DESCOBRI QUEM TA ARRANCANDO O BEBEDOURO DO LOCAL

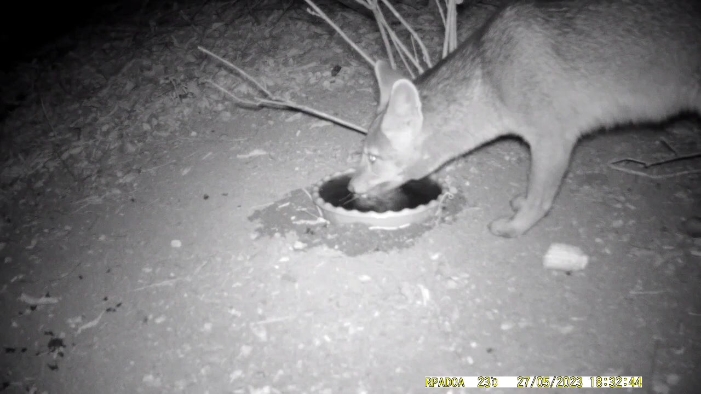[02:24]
Observem aí pessoal, que a gente já chegou às 6h32 e vejam aí o que essa raposa vai fazer. Ela bebe água, dá um tempinho, bebe água de novo e olha a presepada. É, bebi minha água, não vou deixar para mais ninguém, vou cair fora agora com a vazia. E vai voltar o que vai aprontar ainda.
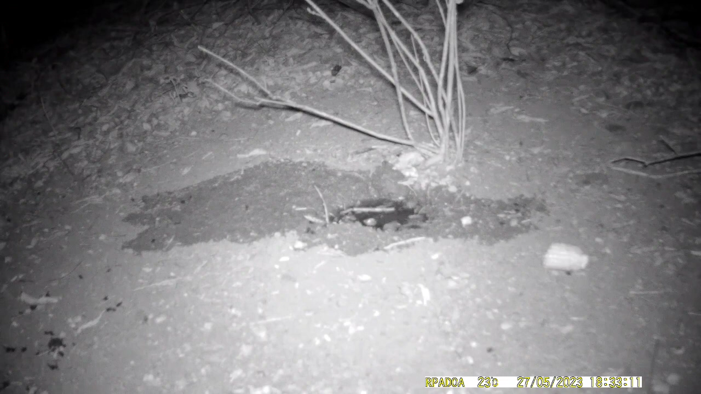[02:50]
Aí ela retorna, vareja no local. Cava um pouco, procurando o que eu não sei, que ela já carregou a vazia. Marca território e vai embora.
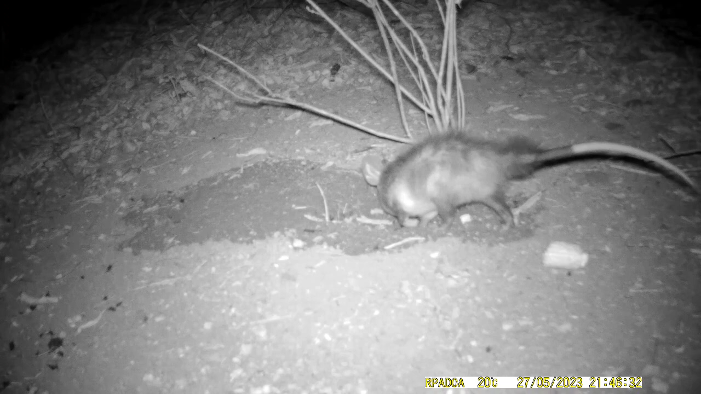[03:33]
Mais tarde chega também aí o Saruê, com certeza chegou com sede, farejando ali no local onde ficou molhado, mas não encontra mais a água. E sabe o que eu vou fazer pessoal? Vou retornar lá com uma vasilha maior, vou levar mais água. Vou levar uma vasilha que suporta pelo menos 5 litros de água, que vai ser mais pesada. E vou posicionar ela mais segura num local, para estar aí matando a sede desses bichos. Porque aí vocês vão ver adiante no vídeo, que vai chegar alguns pássaros também.